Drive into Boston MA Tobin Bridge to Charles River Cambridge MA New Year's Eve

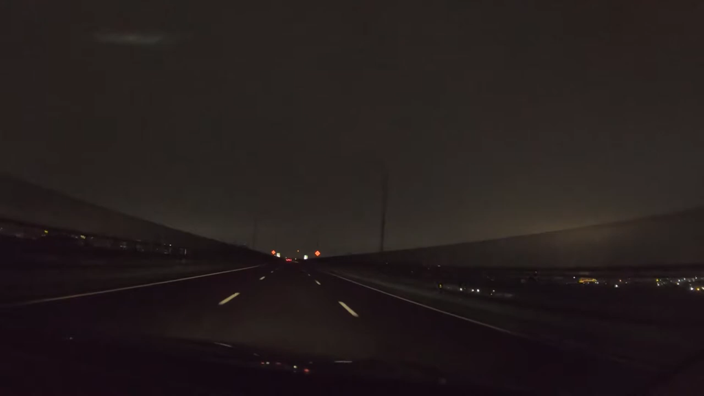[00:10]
hey everybody we're just crossing the tobin bridge into boston it is december 31st 2021 new year's eve i'm going into boston to check out what's going on there today that i might stay for the first night fireworks look for that video happy new year healthy new year to everybody it's been a great year now we're heading over the tobin bridge
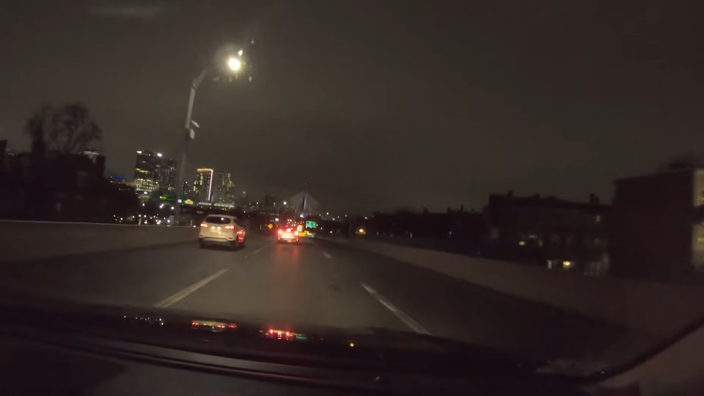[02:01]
you can see if you look i don't know this camera's got a wide angle on it so they actually have 22 on the peru run cam
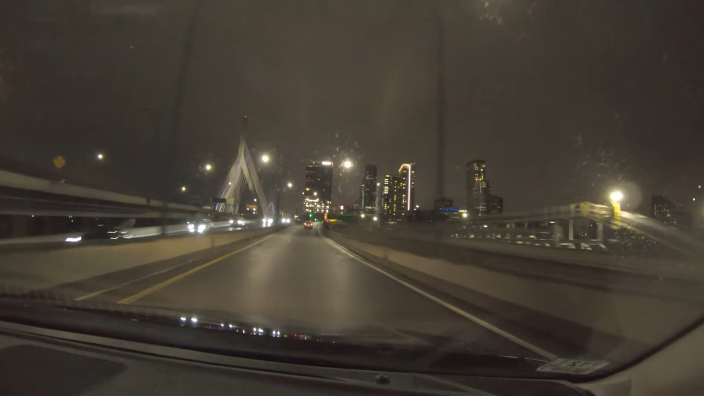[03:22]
follow signs for massachusetts 28 south massachusetts 3 north excellent i don't know if you can hear that my gps is giving me directions i'd be lost without this thing to be honest what did we do before every single device we had
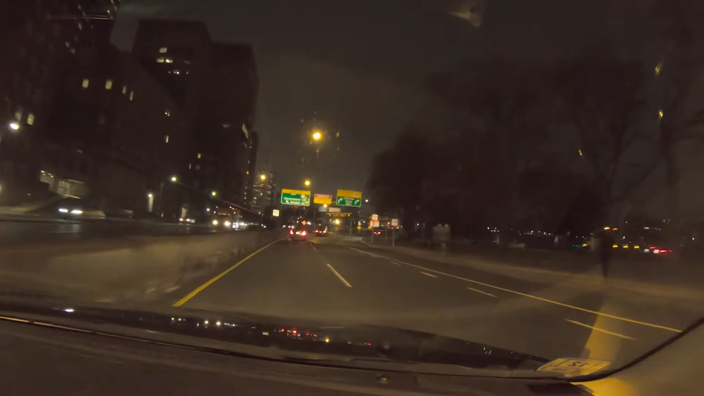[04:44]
In 800 feet, turn right onto Massachusetts 3 South, Longfellow Bridge. You can really see the 22 on the Prue now. Pretty cool. Turn right onto Massachusetts 3 South, Longfellow Bridge. Signs for Cambridge, Memorial Drive.
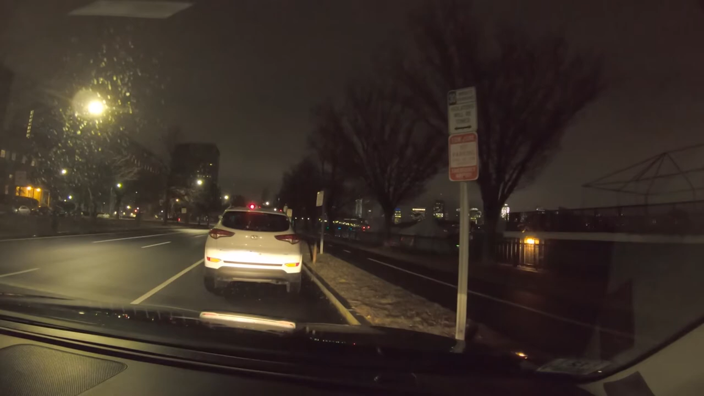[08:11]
The signage here is a little, makes me a little uncertain. I think there's one more pullover before no man's land. Across the river. Anyway, this was just a little drive into town. I'm going to have a more comprehensive video by the end of tonight, hopefully. And I will see you next time.